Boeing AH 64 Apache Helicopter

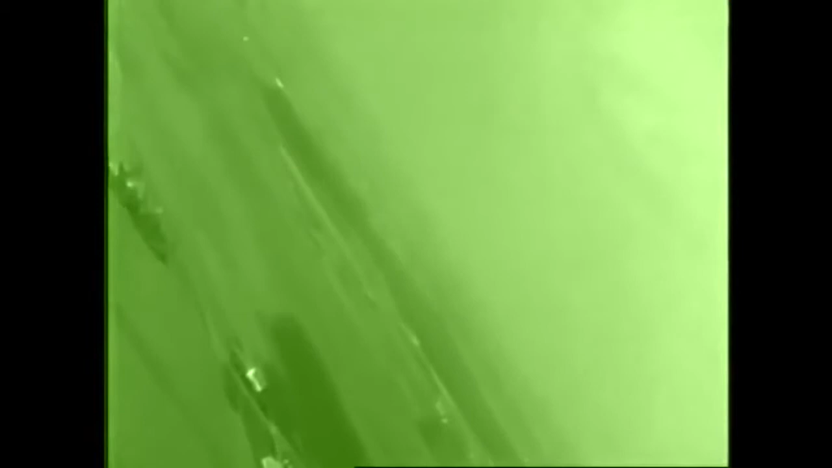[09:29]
well it was designed to fight and fly at night with an infrared system and the pilots fly off a HDU
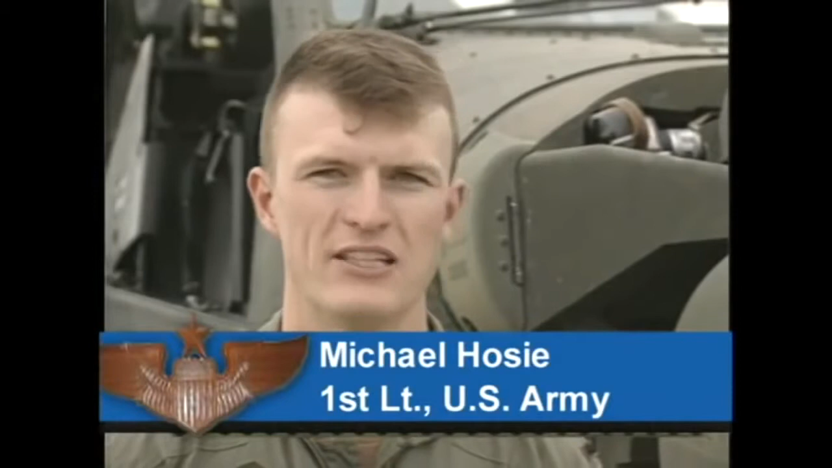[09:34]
it's a little reticle that comes down over your eye you can fight fire fly all through that little TV screen there's a lot of
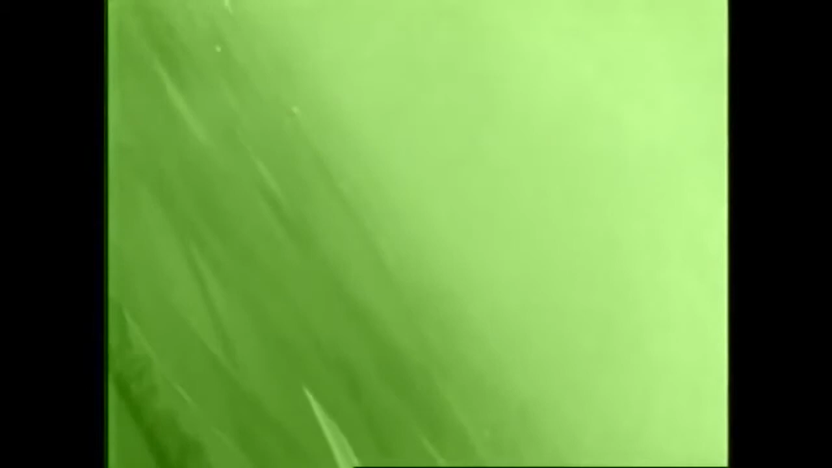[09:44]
information jammed into that little television screen the pilot sees an infrared image that
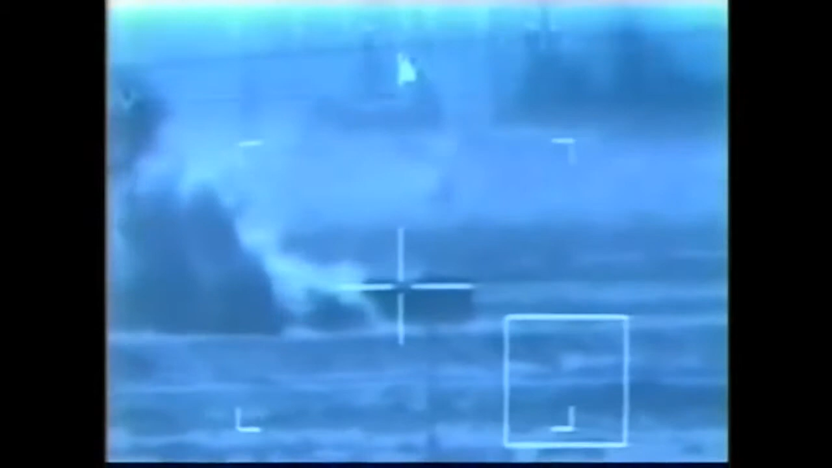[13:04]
Hellfire missiles blew a 10 kilometer wide hole in the Iraqi anti-aircraft defense network allowing allied bombers to fly through undetected
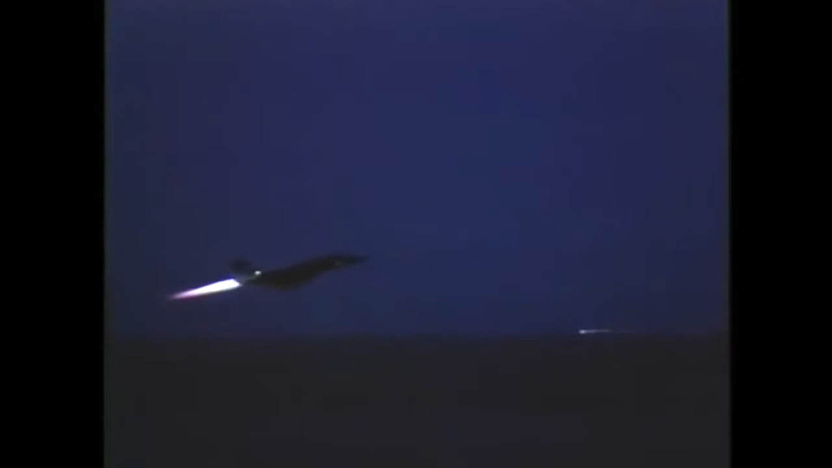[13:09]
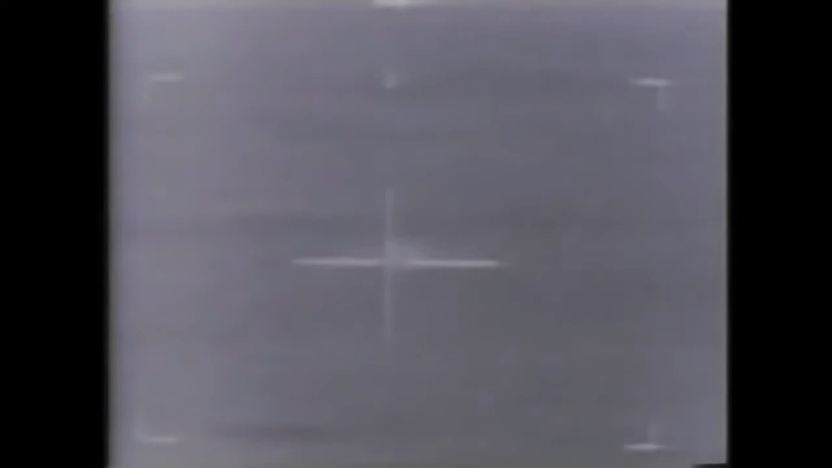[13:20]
the coming weeks provided the Apaches a wealth of targets they
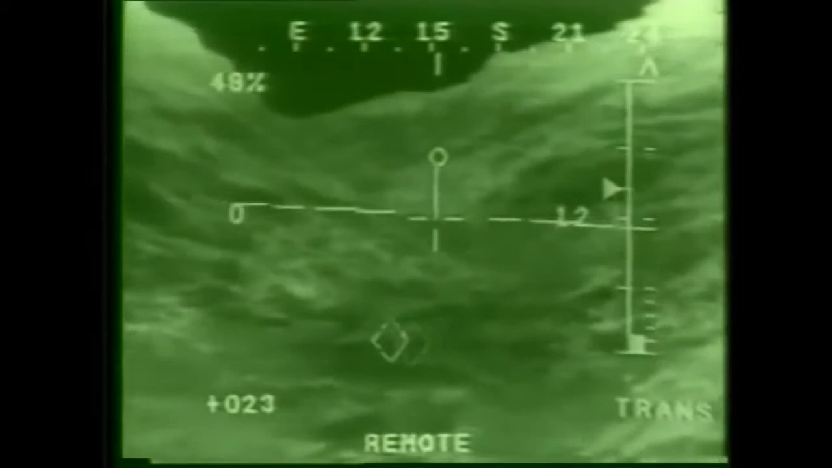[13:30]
skim the desert floor at incredible speeds night vision guiding them through the dark maze of battle to destroy scores of Iraqi targets
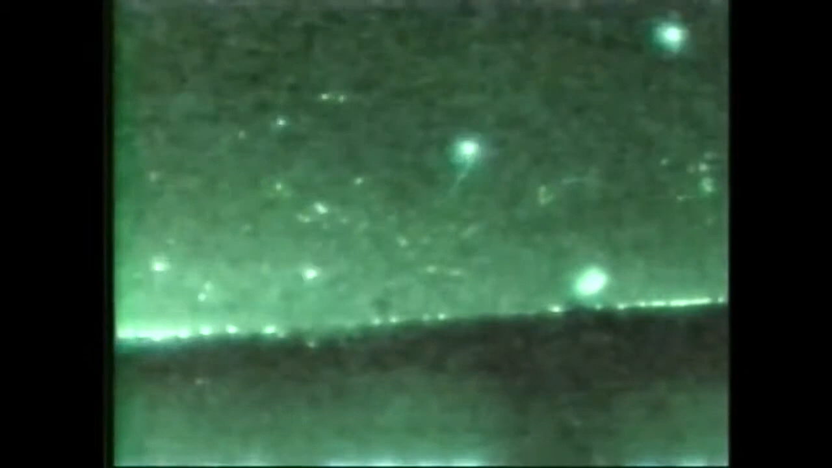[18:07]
a pre-dawn blitz over Baghdad marked the beginning of the Gulf War
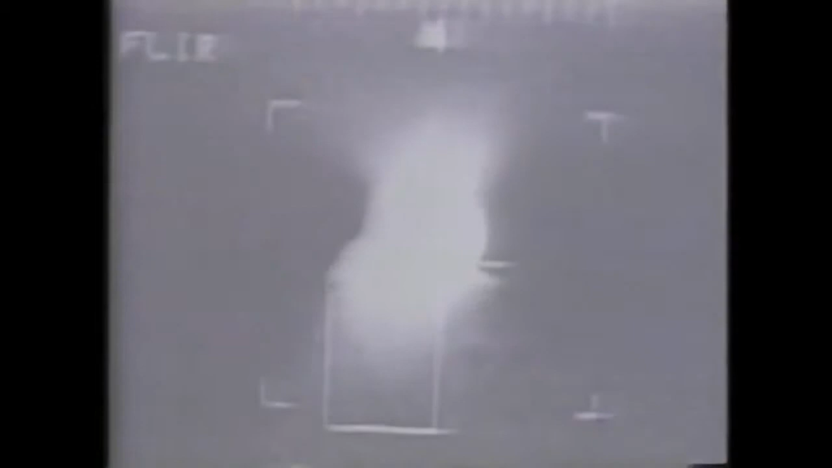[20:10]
take out countless Iraqi tanks met their end without a clue of what hit them or where it came from
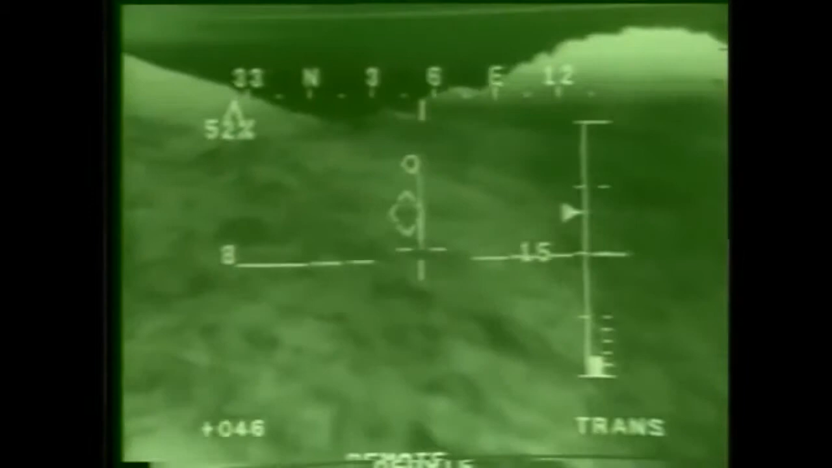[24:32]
the Earth flight along with symbols that tell him how high and how fast he's flying